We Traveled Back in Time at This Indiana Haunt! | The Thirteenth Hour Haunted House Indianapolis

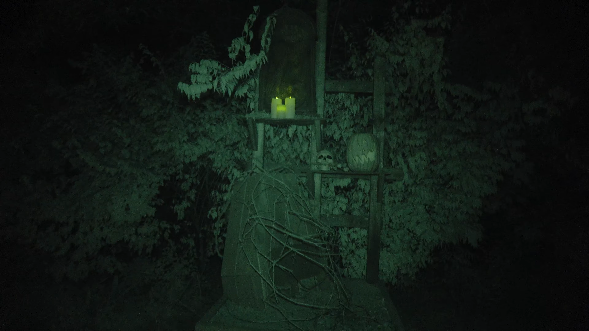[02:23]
Ooh, what's in there? Rustling in the bushes.
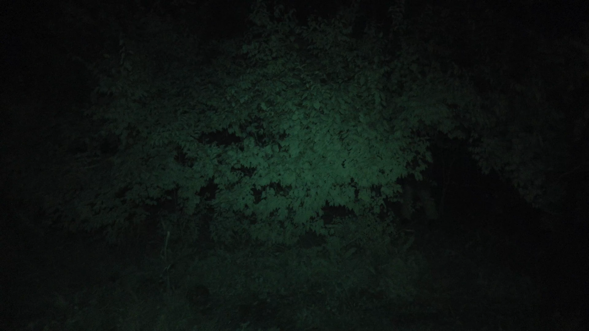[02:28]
Something's in there. Oh, he's mad too. Oh.
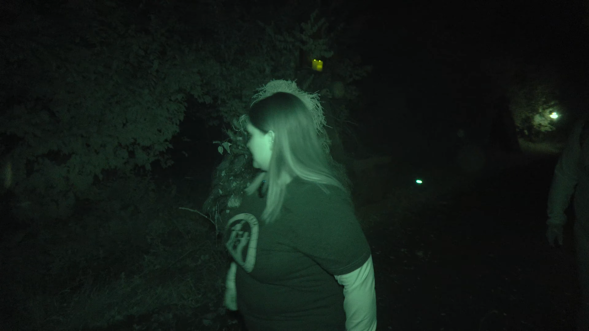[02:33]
Okay, I'm not gonna stay close to it. Uh-oh. Is he the one that's gonna put us in the water? Maybe.
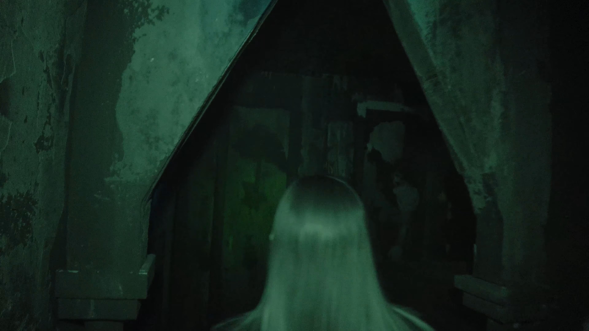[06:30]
What looks dead is probably not dead. No! Ooh, that was still alive. Dead. She got some big old claws. Sounds agitated.
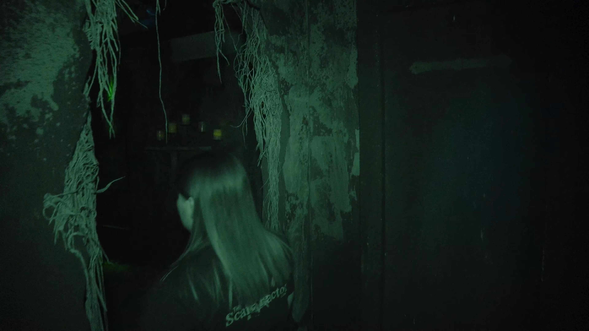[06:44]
Ooh, there's a real trees out here. Whoa. Oh gosh, what was that? That was banging next to my head. Oh, the fountain. The angel is crying. Heavy.
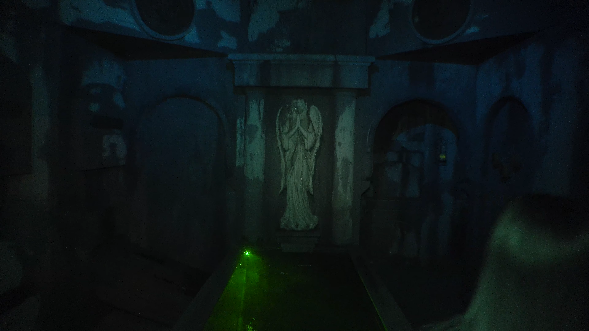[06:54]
That's a cool fountain. So froggy. Oh, I know. She's got really good makeup. Oh, she's eyeballing you, Tyler.
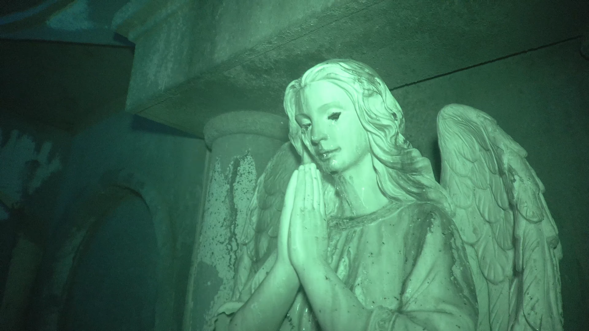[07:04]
Uh-huh. You made her mad. Mine. Part of me.
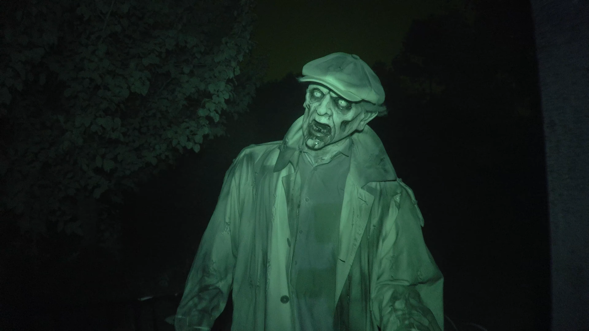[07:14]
Oh, we go through there. Whoa.
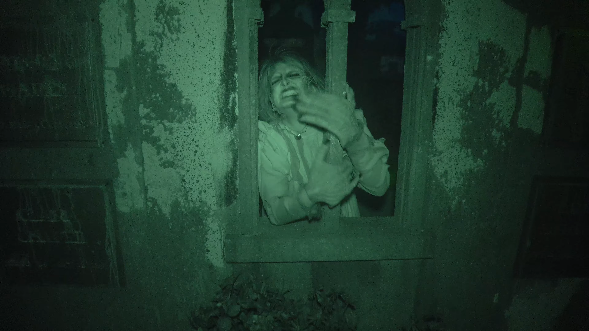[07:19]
I'm still reaching. I know.
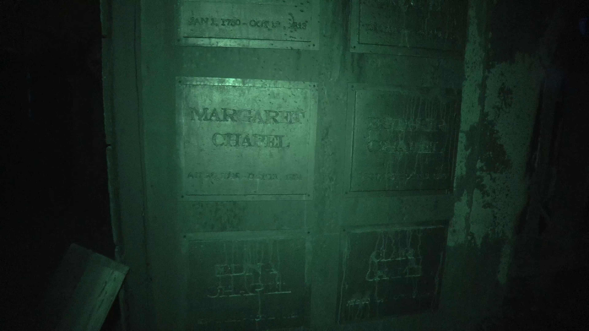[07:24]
Margaret Chapel. Lots of the dead ones in family, there. The Chapel family. I remember Heinrich and all them. Uh huh.
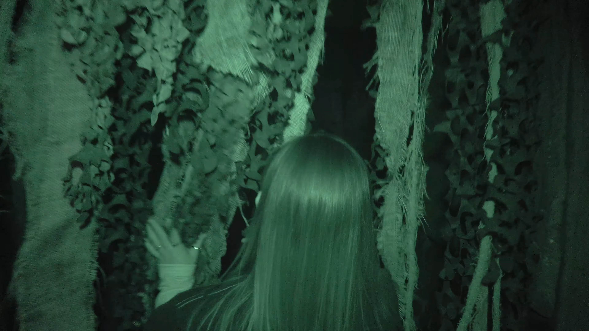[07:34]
Oh, oh, there's something flying across the, what the heck? What is all that?
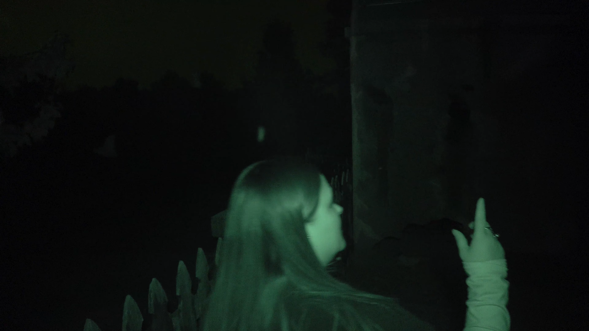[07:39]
Wind's picking up. It's snowing. It's snowing. Bubbling. Oh! Uh-oh.
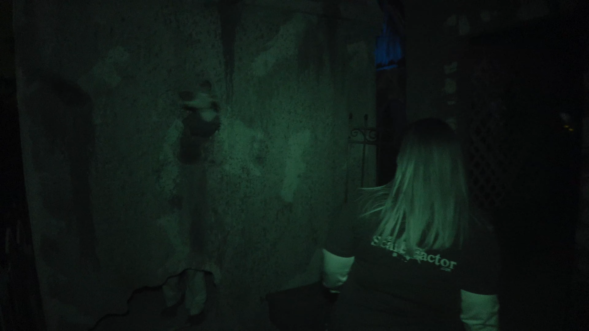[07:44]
Shoo. In my ear. He's reaching out. Don't get too close. Yeah, don't get too close.
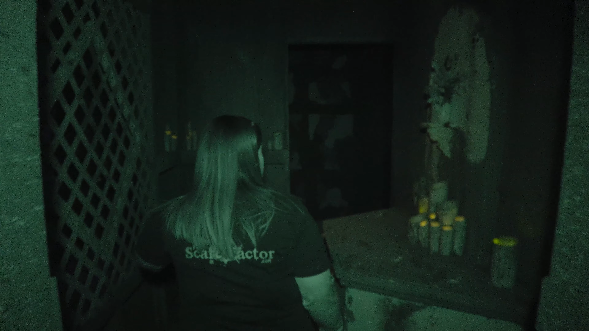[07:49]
The bubbles are in my ear. That's snow.
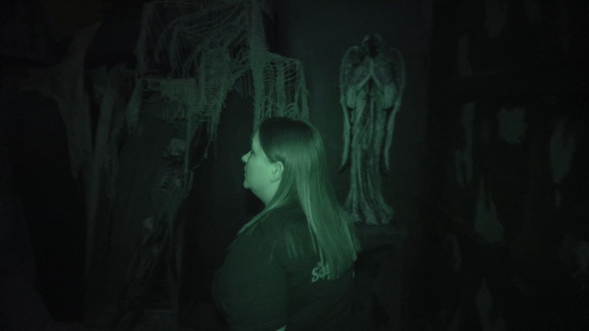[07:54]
The snow is in my ears. There's Prophet. Oh, yeah.
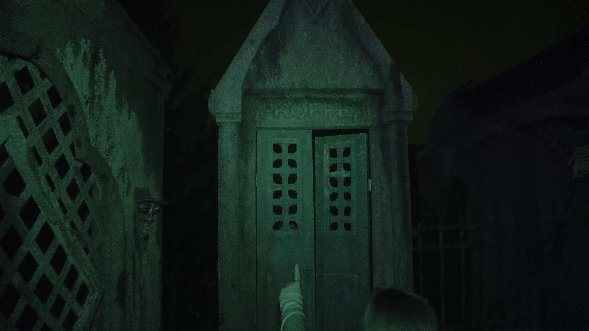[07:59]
Anybody in there? Oh, there's something in there. Somebody is in our crypt. Oh god, that, it's not friendly either.
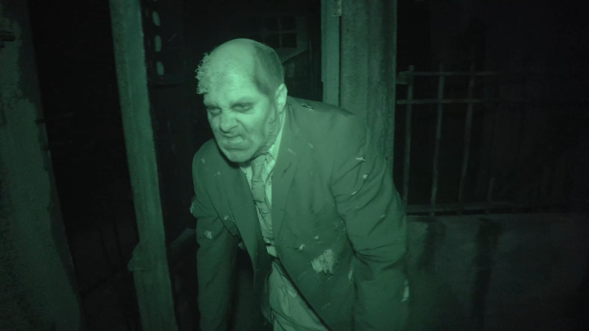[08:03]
That ain't me. That one got me good.
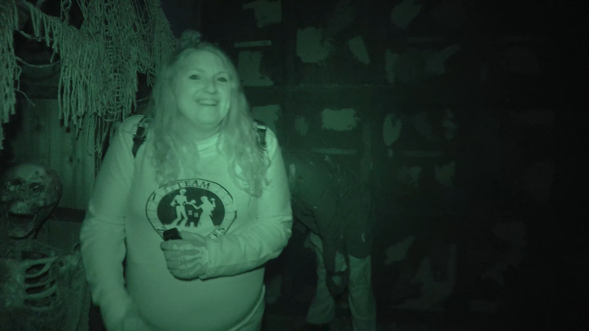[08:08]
That one got me. That got me real good. Oh, yeah.
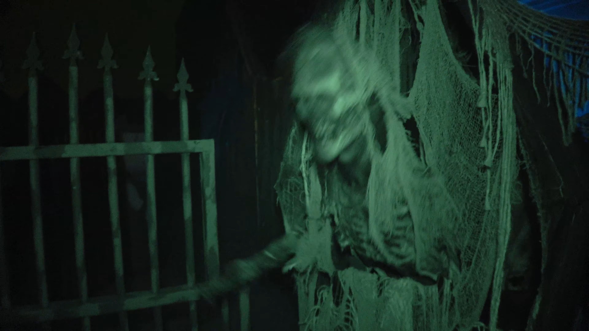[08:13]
Oh my god, that zombie is mad. Which one was that? Was that oh, it is, yeah.
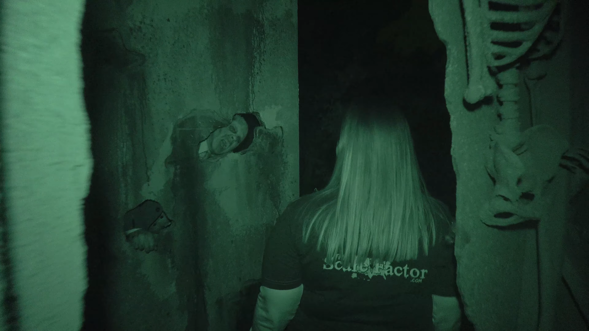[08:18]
Ooh, he's biting at me. Ew. I think it's supposed to be he's me. He's biting.
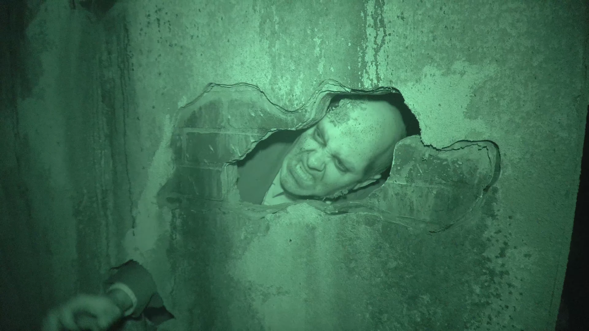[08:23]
Oh, look at that. Oh, he's biting. Oh, that's a good distraction. Have you seen my husband?
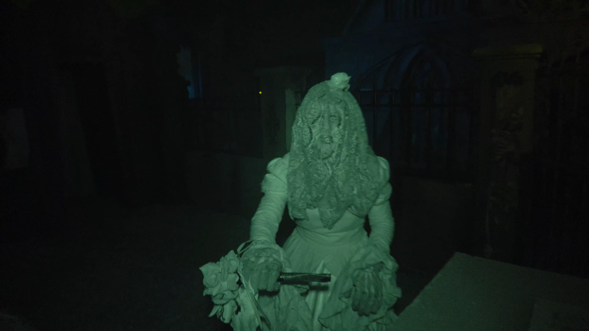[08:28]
I think he's right back here. Is he dead?